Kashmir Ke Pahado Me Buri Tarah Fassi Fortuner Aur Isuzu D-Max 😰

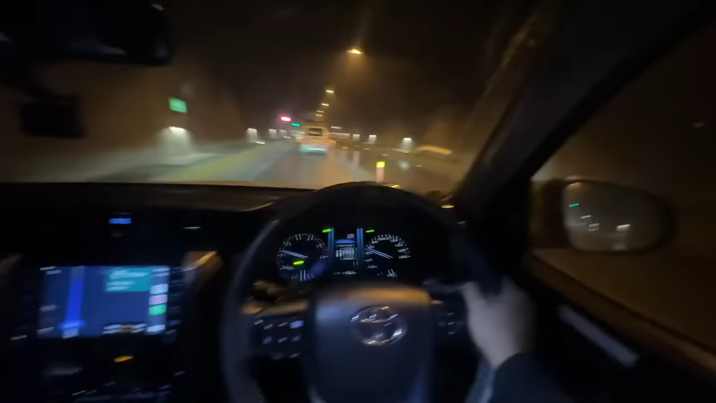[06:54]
यहाँ पर 50 की स्पीड लिमिट है। बढ़िया, इतना अंधेरा क्यों लग रहा है यार? अच्छा चश्मा पहना हो गया मैं, चश्मा निकालता अब ठीक लग रहा है। सामने से गाड़ी आ रही है, टू लेन रोड है, ओवरटेक नहीं कर सकते, आराम आराम से ही जाना पड़ेगा। पिंटिया मजा आ रहा है, बहुत गर्मी हो रही है।
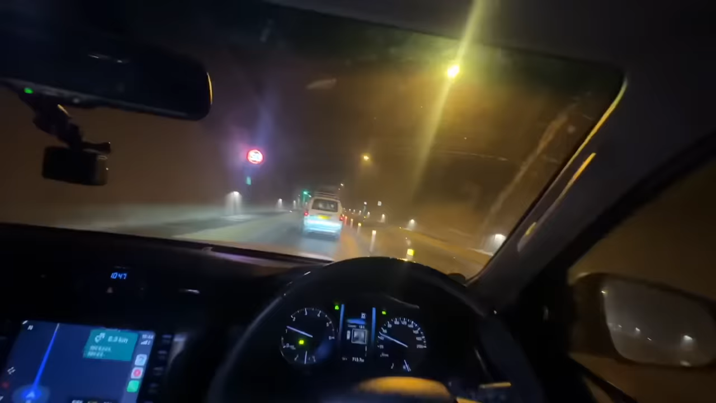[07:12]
गर्मी हो रही है तो उतार दे कपड़े, अंदर हल्का हल्का सा ऐसा स्मॉग जैसा भी है, विजन क्लियर नहीं है, गाड़ी गंदी है, गाड़ी गंदी है, साफ करो।